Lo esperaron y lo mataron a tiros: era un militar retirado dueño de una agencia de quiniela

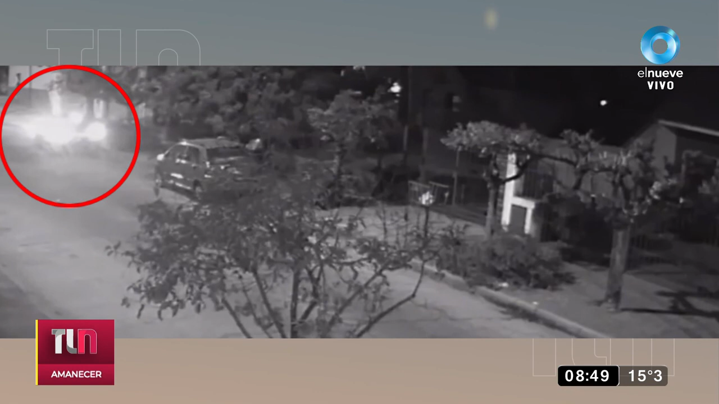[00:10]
Y a ver, la secuencia determina que lo estaban esperando los delincuentes. ¿Por qué? Porque él tenía una agencia de Quiñela, donde trabajaba su pareja y también el hijo de él.
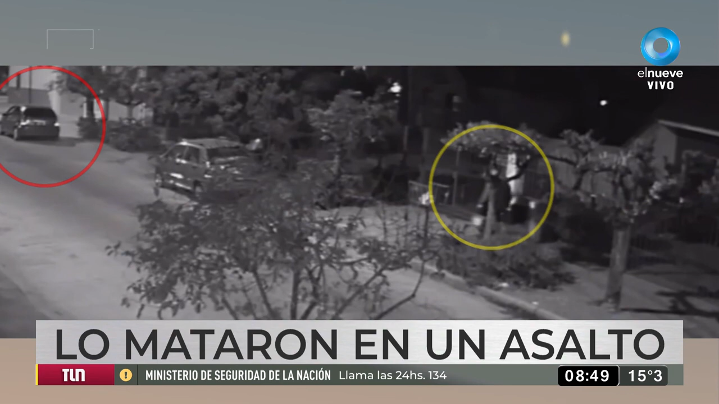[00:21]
Ahí lo vemos que iba con dos bolsas. Exacto, y él siempre venía caminando porque estaba muy cerca de su casa, hacía todo el trayecto junto a su pareja que trabajaba en el horario de la tarde. Y cuando estaba a punto de ingresar a su casa, fue abordado por dos delincuentes. Delincuentes, como vemos, lo estaban esperando. Y a criterio de la fiscalía hay dos opciones. O lo vieron caminar con los bolsos y salir precisamente de ese lugar. O ya habían hecho inteligencia, tenían algún dato y lo estaban esperando a él. Exactamente, o sabían que la víctima ya trasladaba plata hacia su casa, que obviamente la sacaba de la agencia.
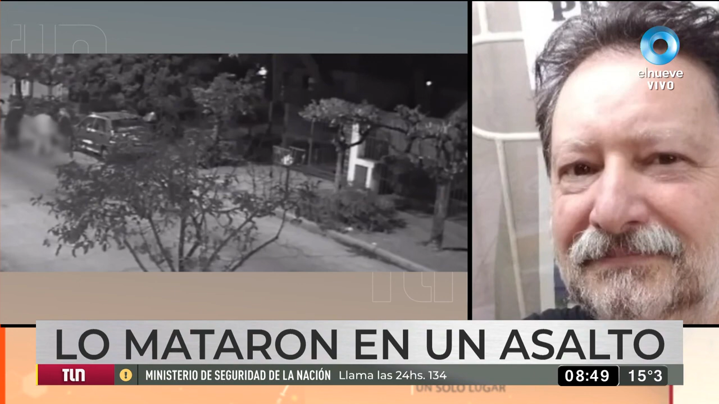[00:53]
A partir de esa situación, cuando los delincuentes quieren abordarlo, él, que tenía tenencia legal para poder, obviamente, llevar un arma, en este caso una calibre 22, intenta sacar el arma para defenderse de los delincuentes. Y es en ese momento que no le dieron ni opción a disparar, porque, como se ve en el video, disparan en tres oportunidades, de las cuales dos impactan en su cuerpo,